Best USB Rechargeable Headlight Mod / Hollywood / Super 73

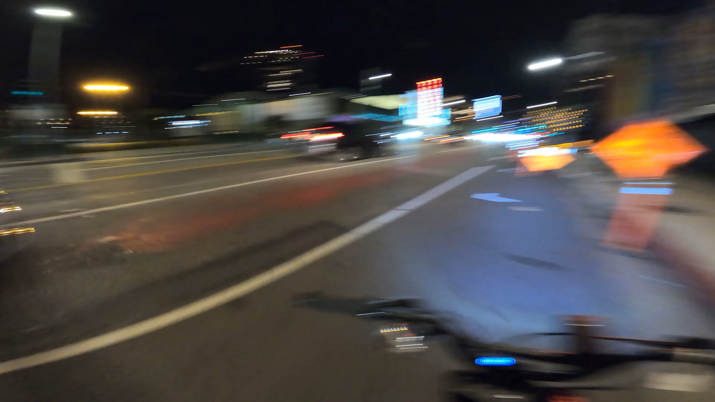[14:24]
Oh man, construction's making this poor guy run in the street with sandals on, or dancing slippers, whatever those were. Oh, get me to the safe streets. At least we're high viz.